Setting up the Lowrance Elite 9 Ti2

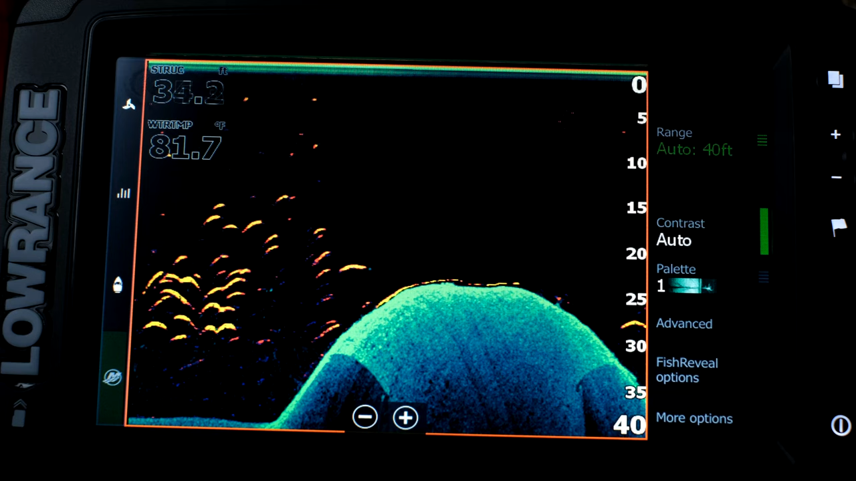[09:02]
and stuff fish are automatically painted as sonar arcs and there are bright yellow just like the other mode when you turn down scan overlay on now we're in down scan
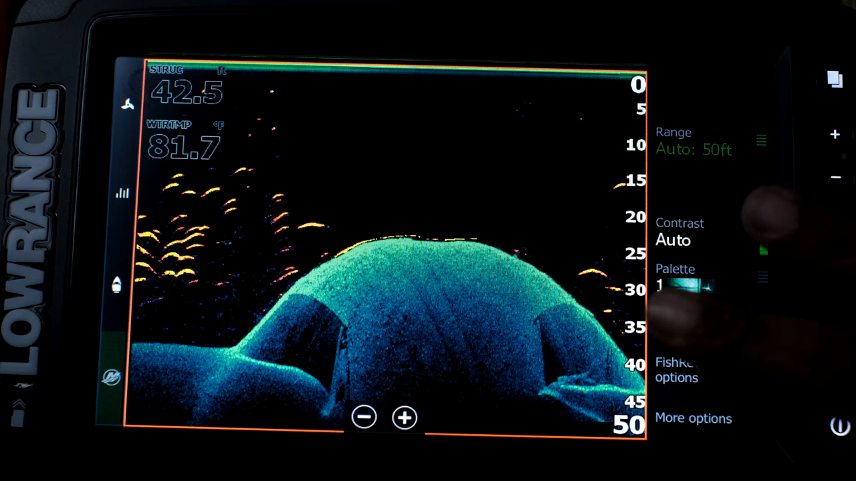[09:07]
On screen: depth 42.5 ft, water 81.7°F
mode there is no sonar it's just the down scan and the fish they call it fish reveal so you typically use down scan to look for structure and see structure
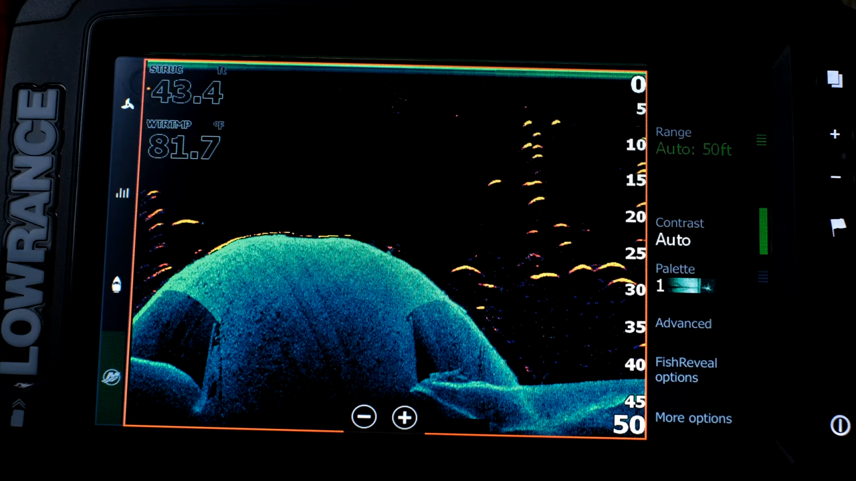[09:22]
On screen: depth 43.4 ft, water 81.7°F
it helps you helps you get a photorealistic view of the structure so you turn this on so you're looking at structure and you turn sonar on at the same time in this mode so now especially when you have a small screen this is only nine inches you don't have to have sonar on one screen and down scan on another
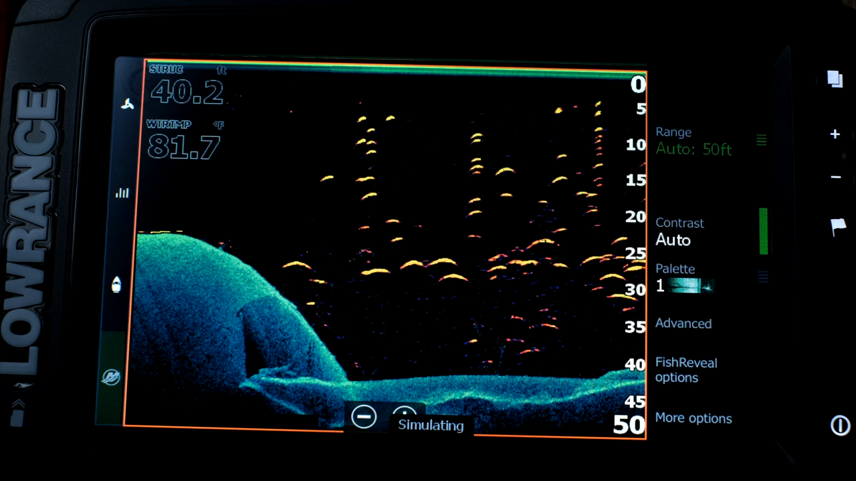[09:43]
On screen: water 81.7°F
you don't have to split them up you throw them all on the same screen so now you can easily see what's
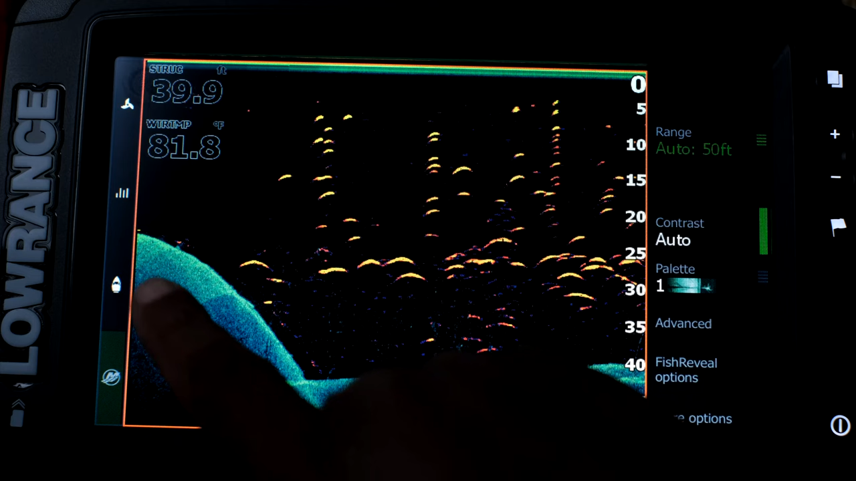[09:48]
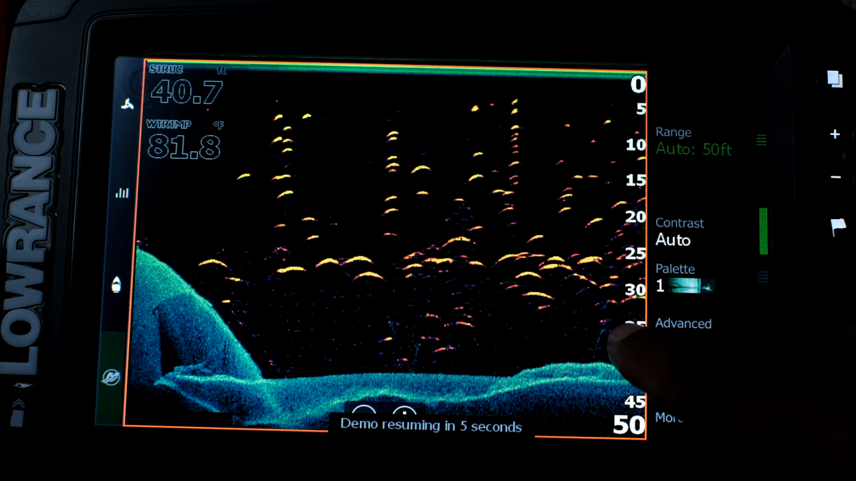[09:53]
grass and what's a fish and when you're on a kayak which is what this is going to be used for that's that's an important thing you know you don't want to be messing around with your fish finder while you're out there you want to get your settings set
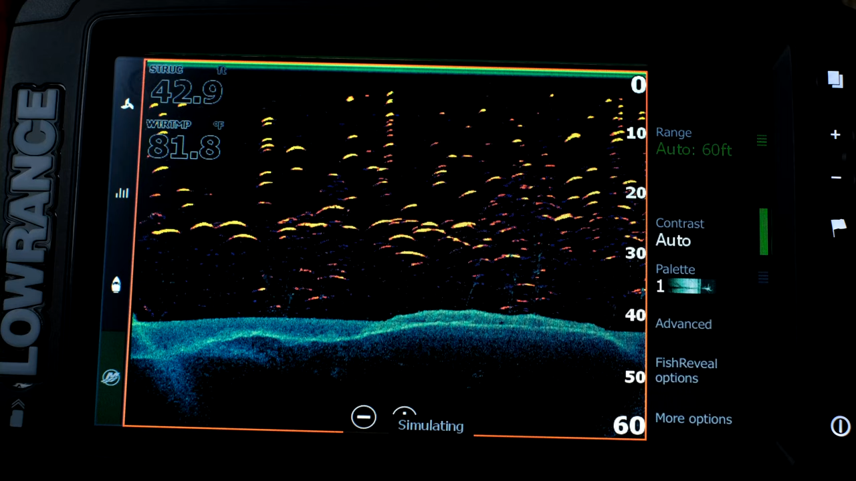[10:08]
I like these settings the way it is I could probably go through and adjust
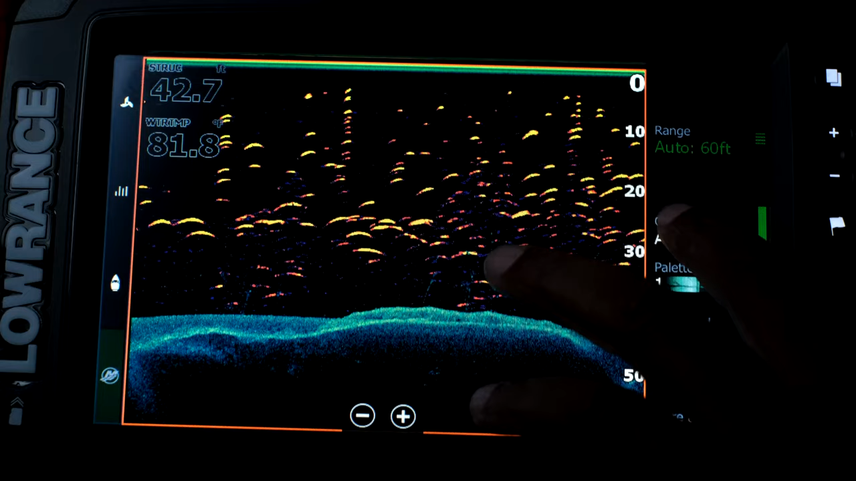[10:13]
the contrast a little bit you know but you know you see when I'm adjusting the contrast it's it's
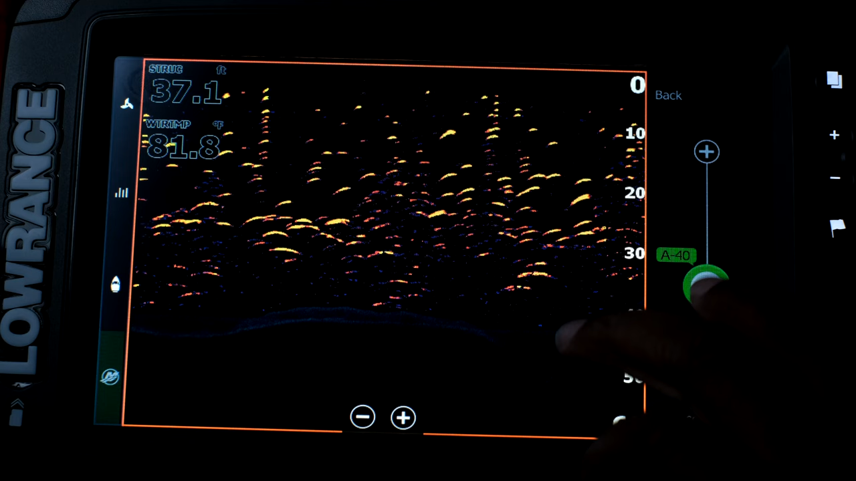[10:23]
okay it's it's actually better when it's higher so you see when I go up and put more contrast in you could see those trees that that's automatic so you can bring it down if it's too bright if it's too harsh but just looking at those trees
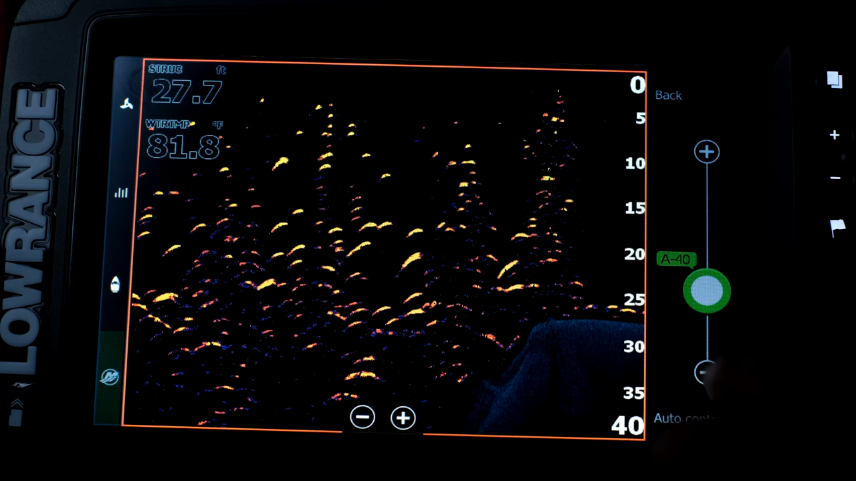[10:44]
On screen: water 81.8°F
wow I can see the separation between the trees and
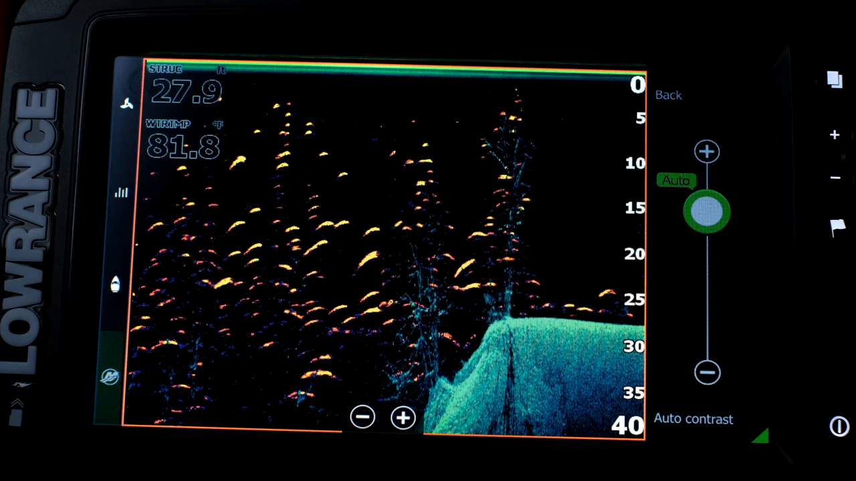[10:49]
the fish so I don't mind auto contrast they have a palette for this too I can go for monochrome
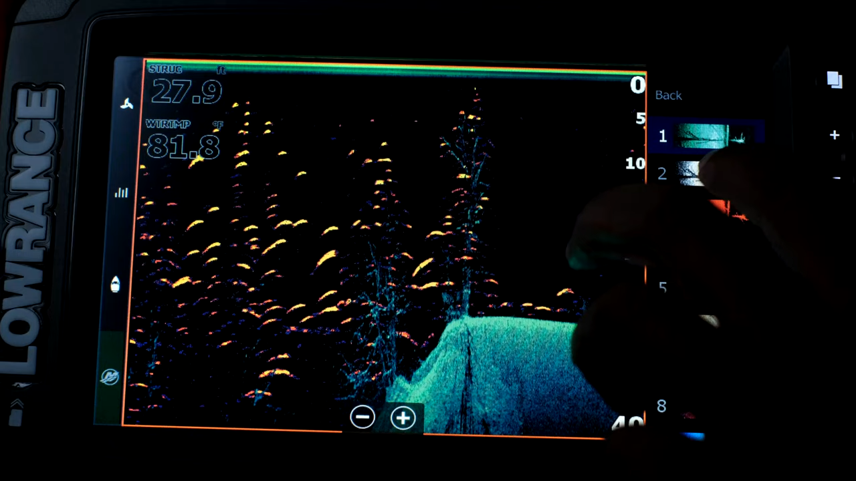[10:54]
red you know all different colors but you know I can make it look like a raymarine not a raymarine but a
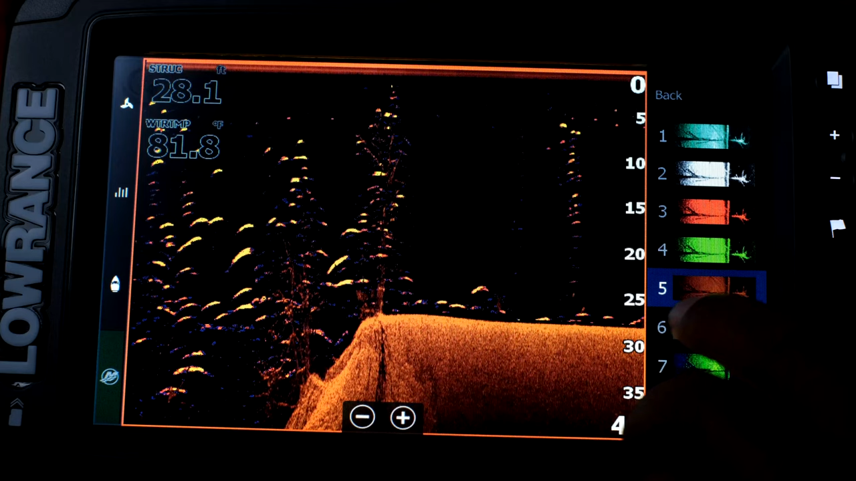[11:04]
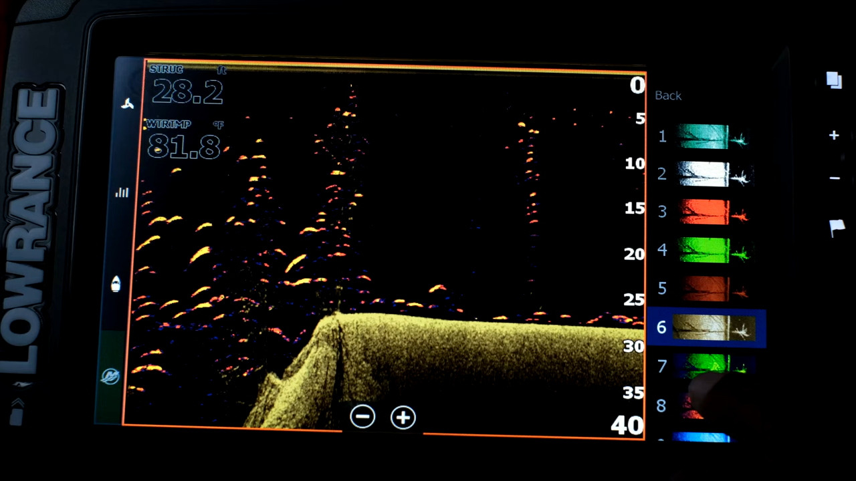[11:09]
hummingbird you know but I actually prefer that first turquoise I think that's a pretty color
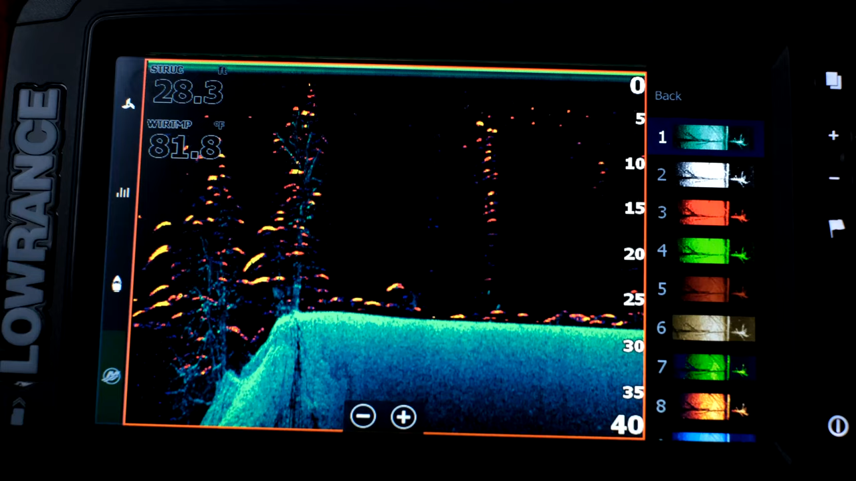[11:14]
On screen: depth 28.3 ft, water 81.8°F
so I'm gonna stick with that there's advanced options in here so surface
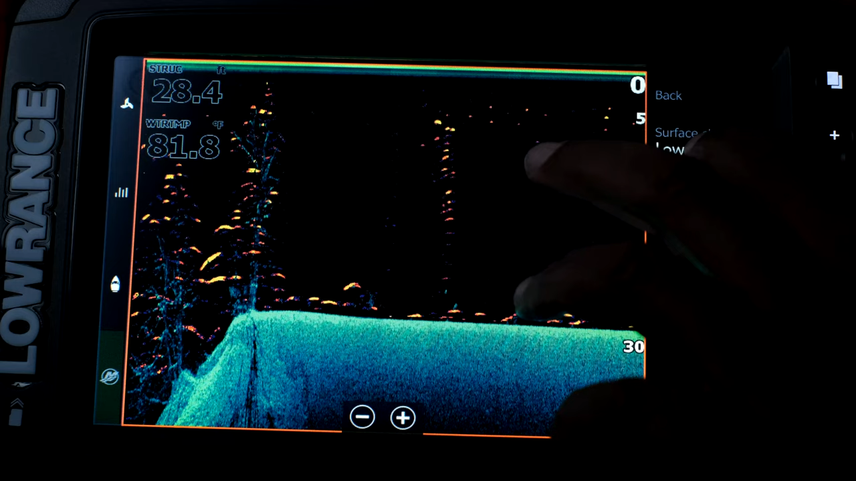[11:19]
clarity you know you can go with high medium low
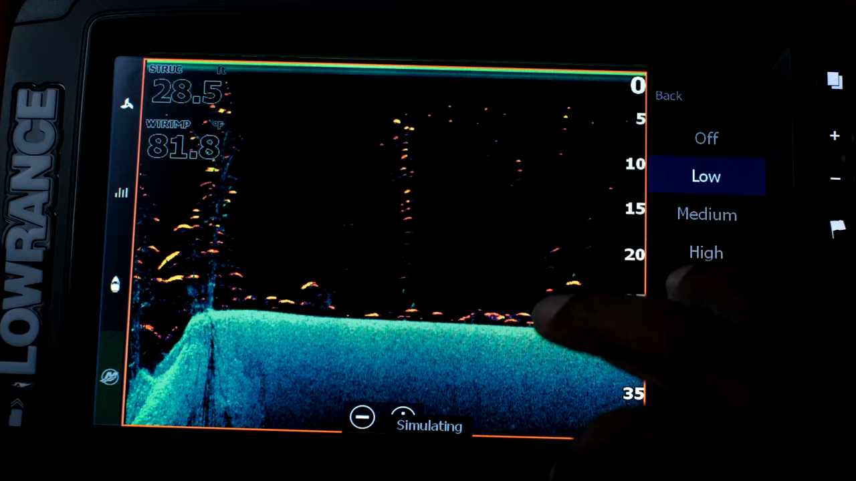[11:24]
obviously when you go with high it clears up the surface some more so I'm gonna leave that
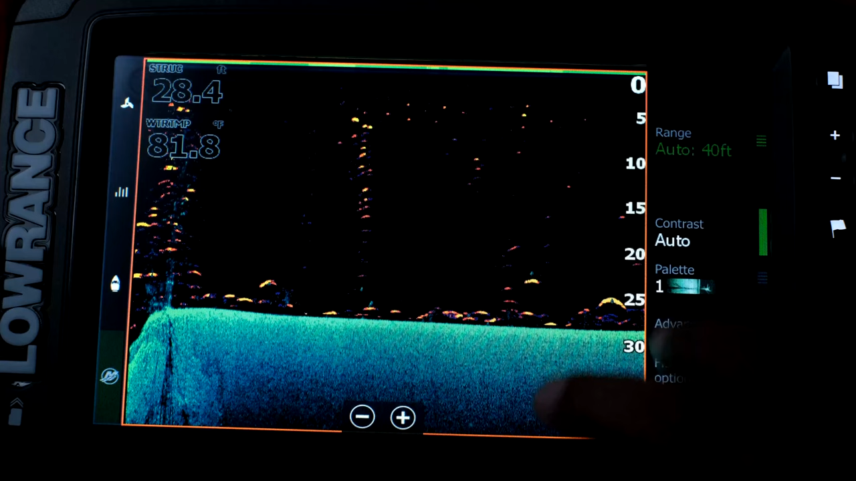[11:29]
On screen: depth 28.4 ft, water 81.8°F
and it has fish reveal options so here is where